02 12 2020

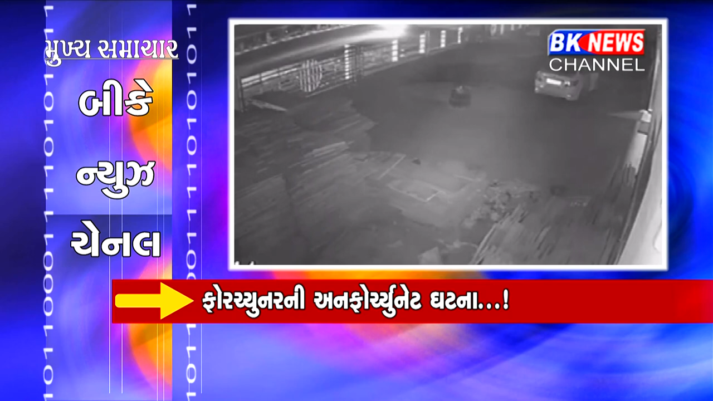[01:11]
ડિવાઇડર કૂદેલી ફોર્ચ્યુનર કારે સામેથી આવતી એસેન્ટ કારને ટક્કર મારતા વિડિયો સીસીટીવીમાં કેદ।